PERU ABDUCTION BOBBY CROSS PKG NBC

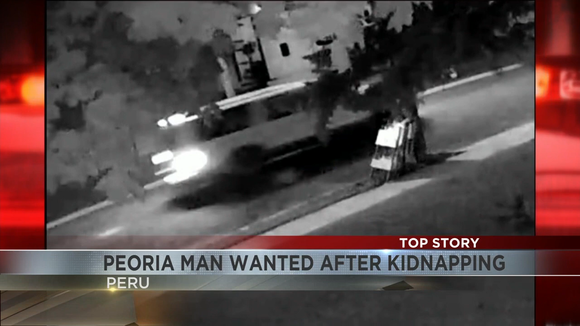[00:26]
Police haven't released the video, but it shows someone in a white Ford pickup speeding up along 7th Street in Peru between 4 and 5 a.m. Monday.